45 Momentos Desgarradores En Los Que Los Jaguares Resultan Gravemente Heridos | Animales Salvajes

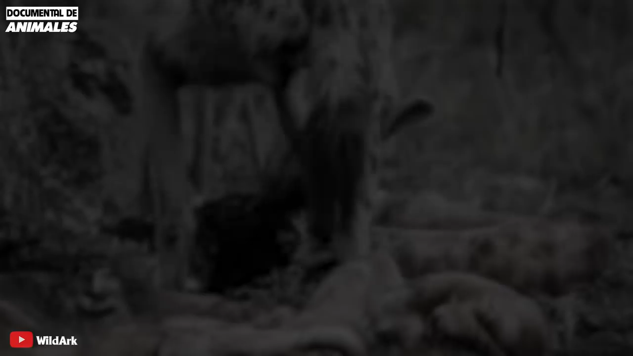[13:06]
esta hiena esperó inteligentemente a que otros depredadores terminaran de comer y encontraran los restos.